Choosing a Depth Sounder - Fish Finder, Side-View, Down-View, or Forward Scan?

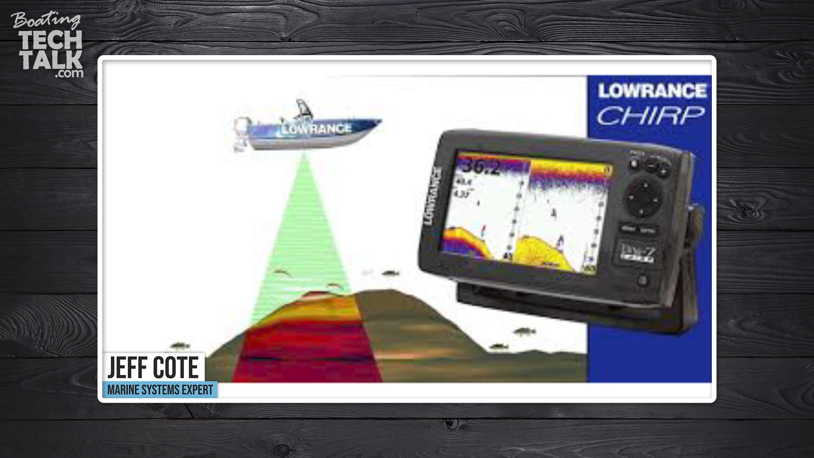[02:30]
Because it's not important so much what the depth is. That's one thing, but it's really about the trend, right?